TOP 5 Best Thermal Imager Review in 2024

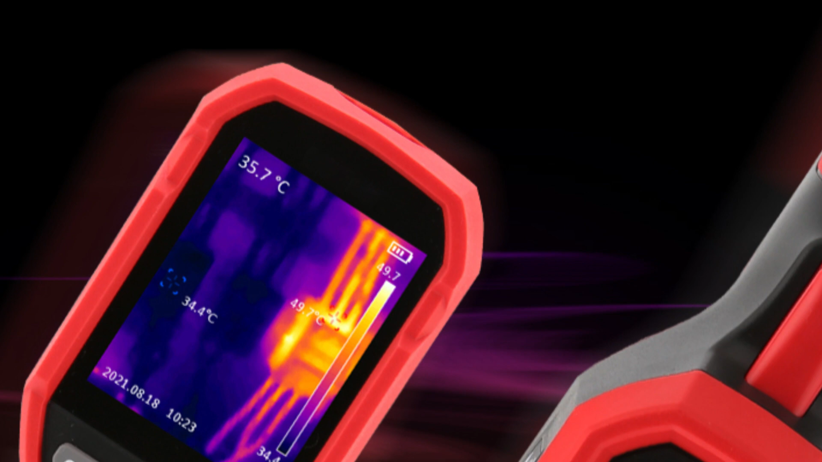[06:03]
The UTI 120's has a long battery life of 9 hours, powered by a 3.7V2600 mAh rechargeable lithium battery,
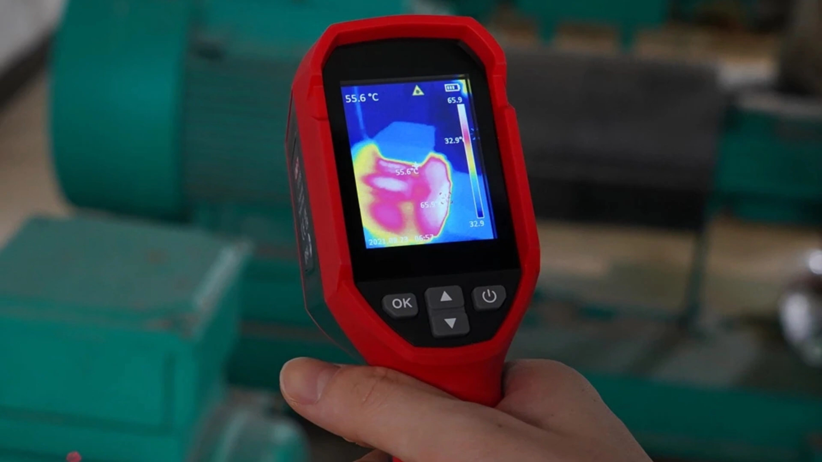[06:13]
On screen: spot 55.6°C
and can be mounted on a tripod for steady and hands-free operation. Overall, the UTI 120's is a reliable and versatile thermal imaging tool for various applications.